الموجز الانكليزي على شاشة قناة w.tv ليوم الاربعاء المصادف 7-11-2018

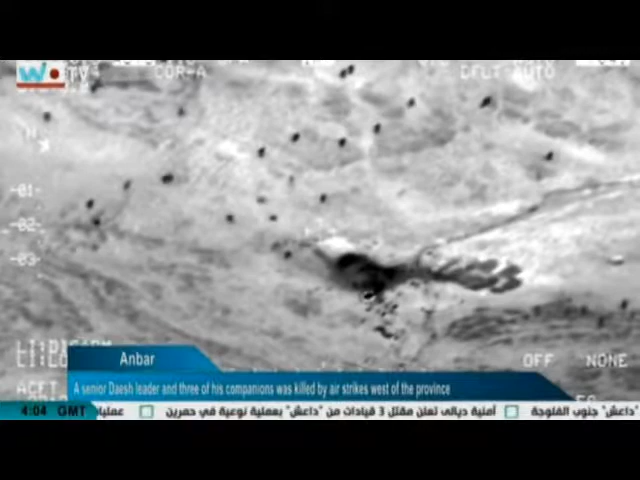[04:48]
A security source said that the air force bombed similar sites of Daesh in the desert areas,
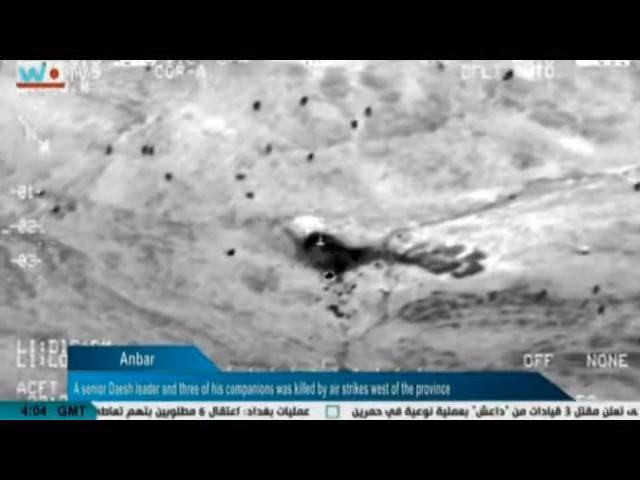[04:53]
which led to killing Ra'ed al-Madloul, a permanent leader in the criminal Daesh organization, and three of his companions indicating that the terrorist was moving with his group between Lake Therthar and al-Baghdadi district of heat, while expressed that the terrorist was chief responsible for attacks on security forces.